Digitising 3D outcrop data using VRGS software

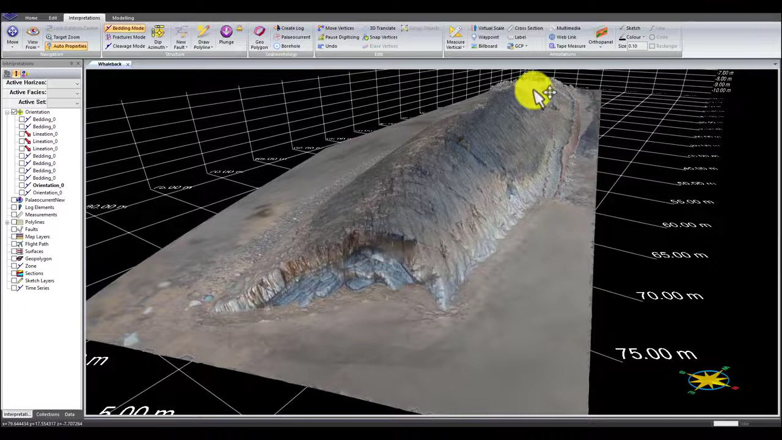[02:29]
And you should recognise this not only from the previous slightly more zoomed out model but also from some of the the field photographs and videos. The model is imported as a geo-referenced obj file. That means that it retains its real geographical coordinates and location and orientation. So we can see there's this north arrow showing that north is over to the right hand side of the screen. So we're looking sort of along this axis of this fold which is roughly east-west
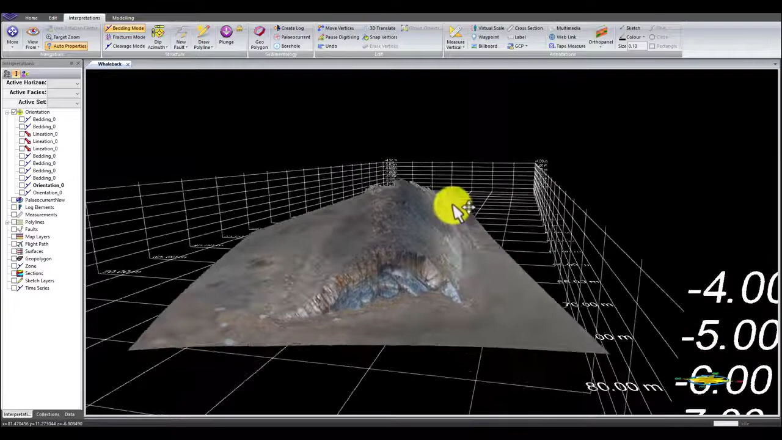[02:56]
and we can see that there are also sort of real measurements and
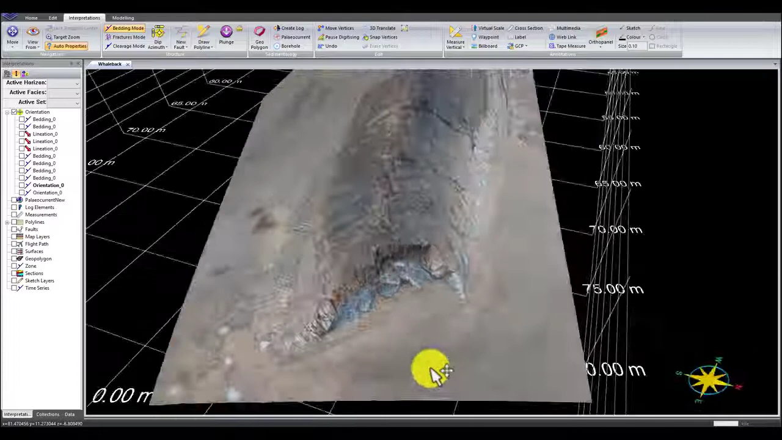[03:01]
as well as that we can put a scale onto our model. So here I've just put a five metre scale. We can see in real space how large and the orientation of the model. The great thing about these types of software is we can take structural
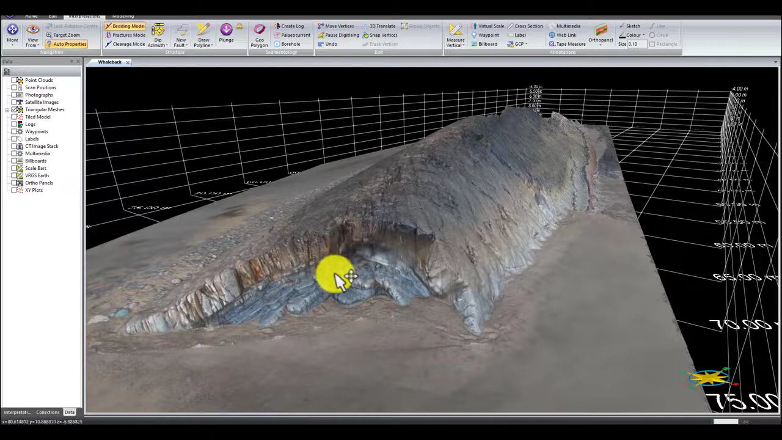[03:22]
measurements and we can actually digitise our 3D outcrop. So there's a variety of different interpretation tools that we can use to interpret these 3D models including various sedimentology, structural geology and other types of analyses.
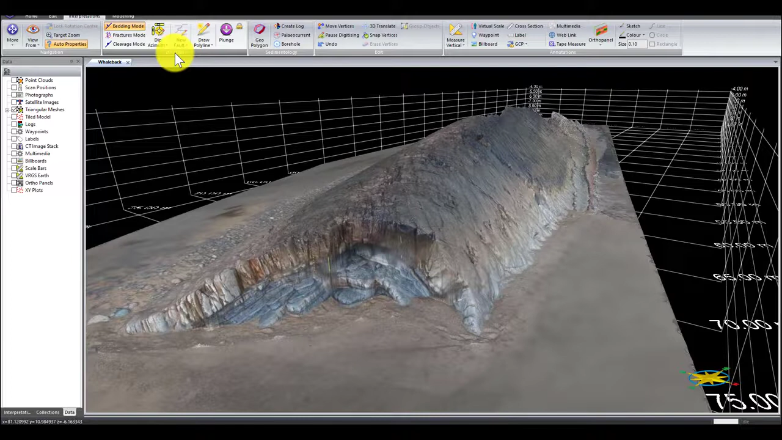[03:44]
Today I'm just going to focus on the structural geology options. So with VRGS we can take strike and dip measurements from a three-dimensional mesh surface. We can do that by either defining three points on our mesh or several points or an area in order to take a strike and dip. So what I'm going to do now is I've
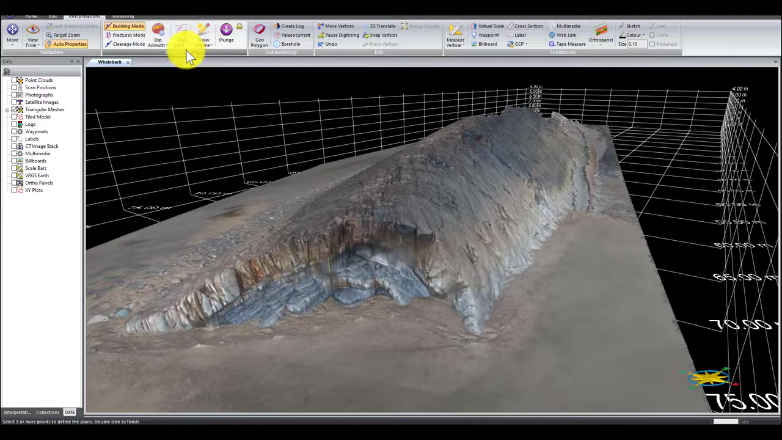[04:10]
set this so I can put multiple points on my model and it will take a strike and dip from that surface. So I can zoom in on an area.
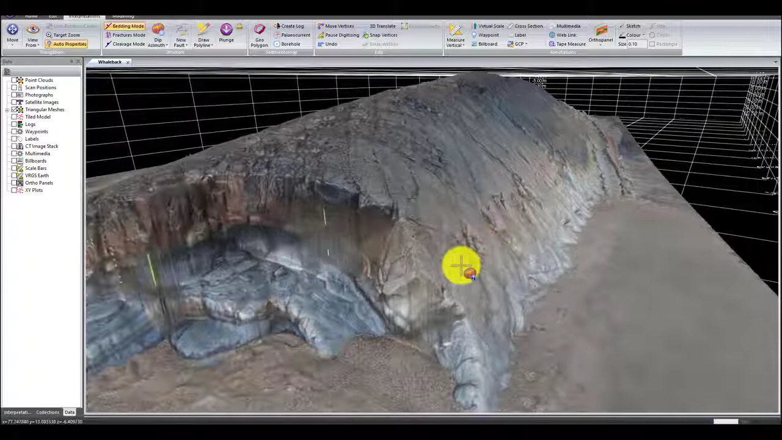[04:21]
I'm going to first of all focus on
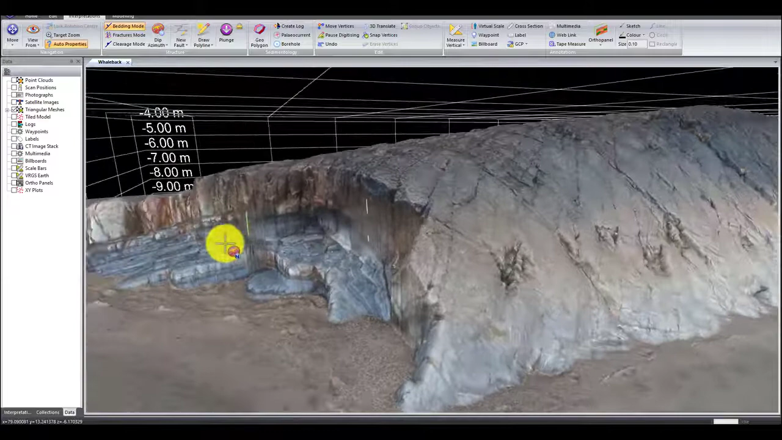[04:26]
the northern limb of the fold.
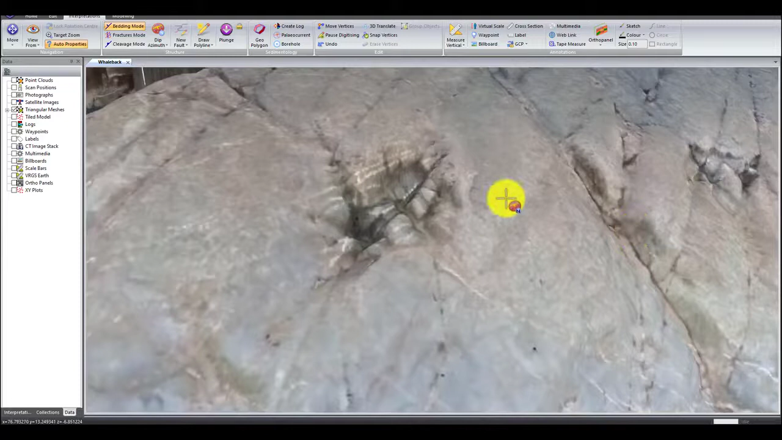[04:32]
So what I can do is define an area that I want the software to take a strike and dip and if I double click then you'll see it's put a disk with a strike and dip symbol.
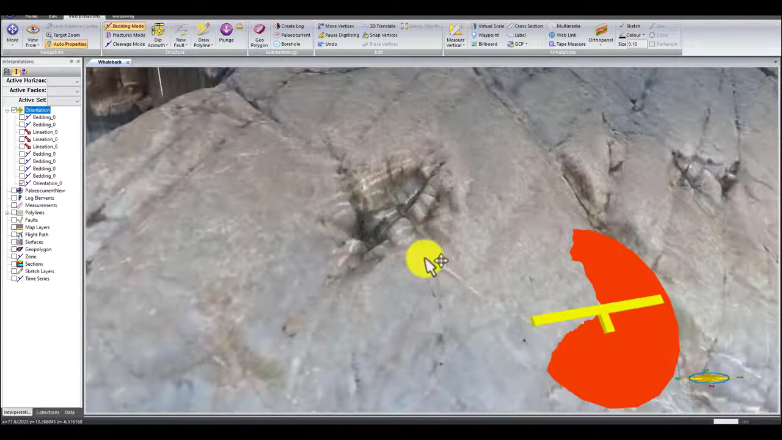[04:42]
This is the dip, well actually what it's going to show me in a second when I click on it is the dip and dip azimuth.
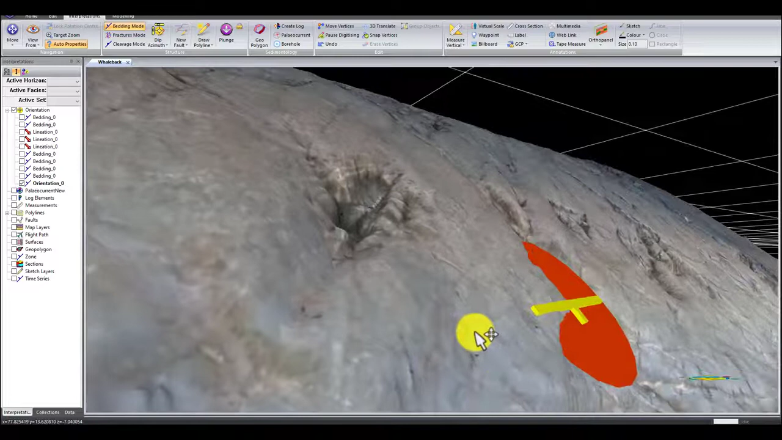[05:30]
And when I click on that measurement that I've just taken what I can see is my dip which is 49 degrees and my dip direction
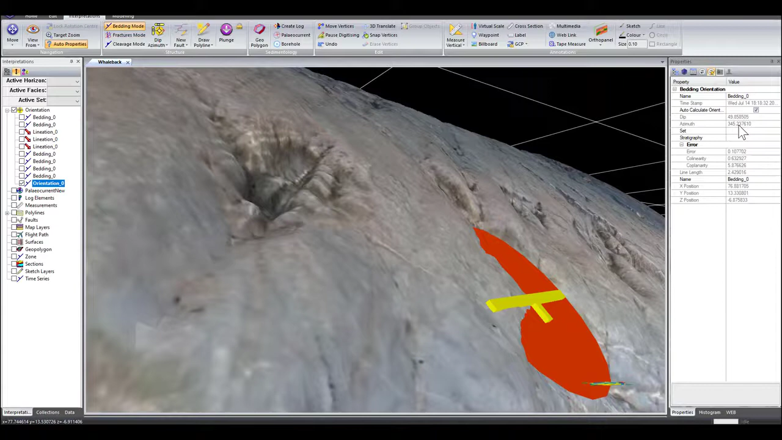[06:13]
8 and my dip was 42 degrees to the north northwest so that would be equivalent of a dip dip direction of 42 348. So it's very similar to my digitized strike and dip.
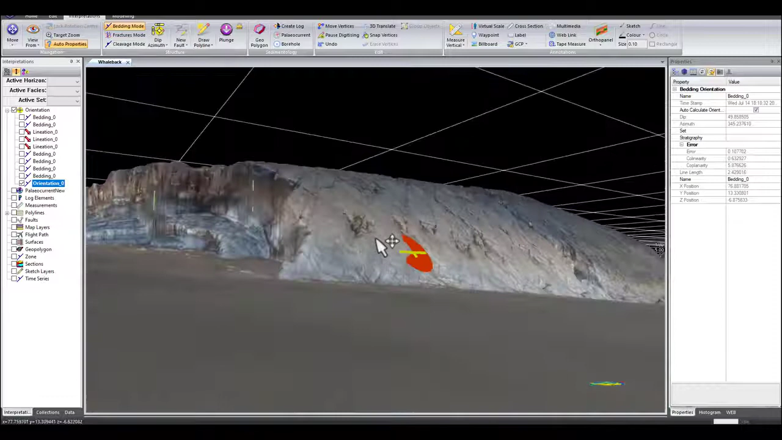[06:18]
So let's go around now to the other side of the fold and let's do the southern limb and then we can
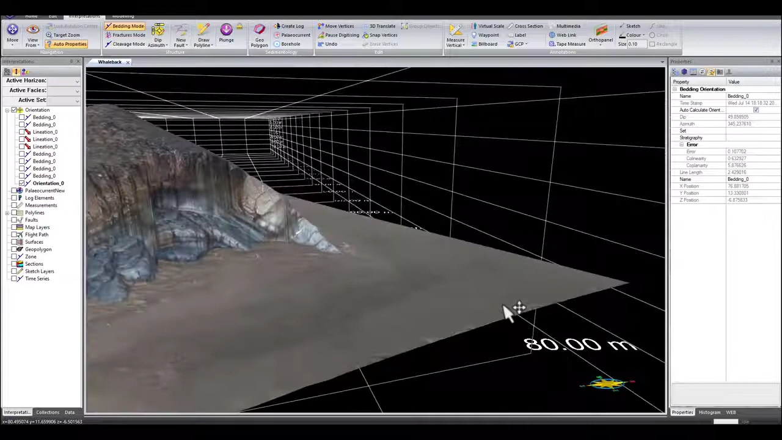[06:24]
again compare with some of the measurements I took in the field.
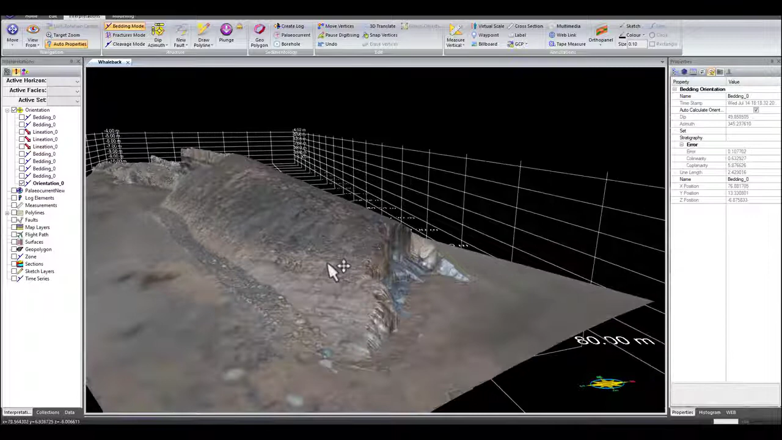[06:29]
So you can see that the southern limb is slightly asymmetric it's not dipping quite as steeply let's go sort of down to
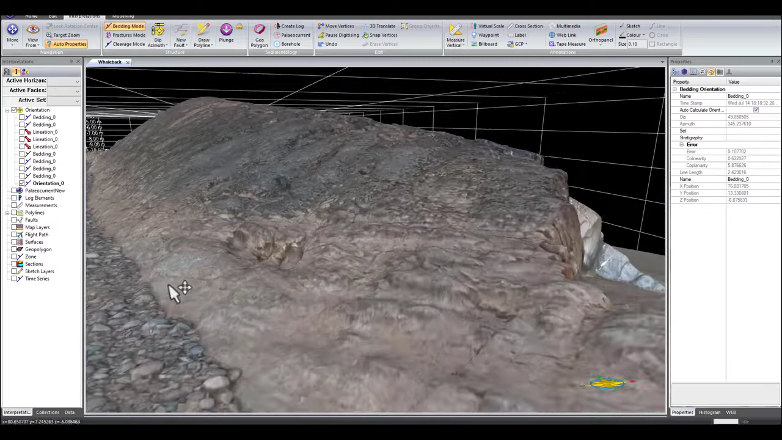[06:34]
the beach level this is roughly where I took the measurement when I was in the field and again
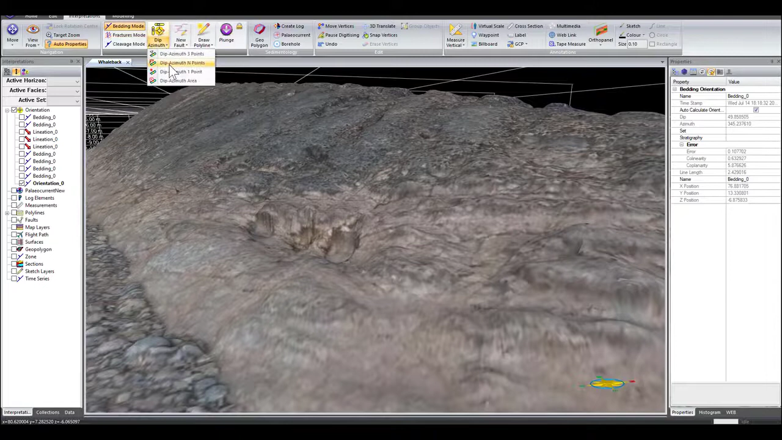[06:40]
I can define an area so I'm just clicking and then finally double clicking to finish and it will make my strike and dip disk and we can see that it's fitting pretty well to that mesh surface and when I click on that strike and dip or dip sorry and dip azimuth it's we've got a dip of 27 degrees towards 150 that is slightly different from
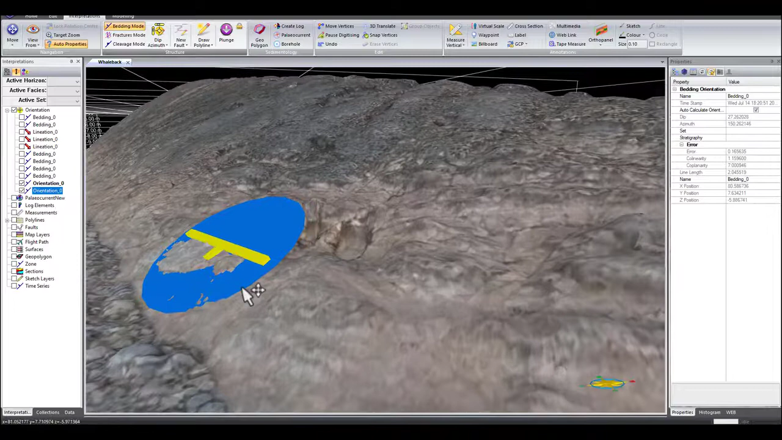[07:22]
what I measured in the field so in the field I measured a dip of 33 degrees which was dipping towards 165 but it was probably in a slightly different area so what I can do now is I can cover my digitized outcrop in structural measurements to try and get a
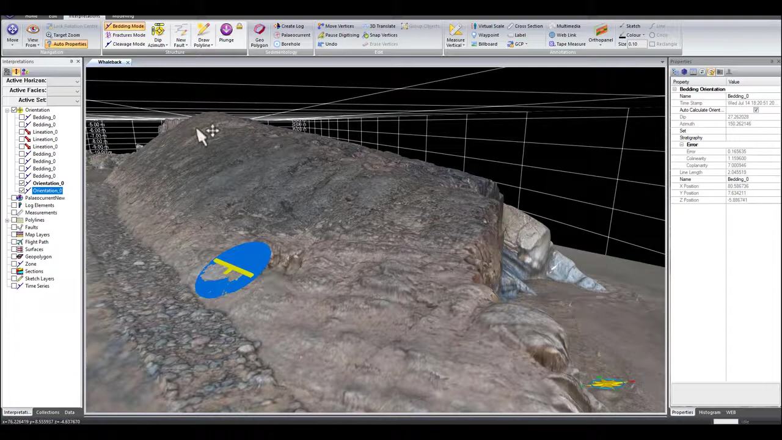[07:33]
really detailed idea about the overall strike and dip of the different limbs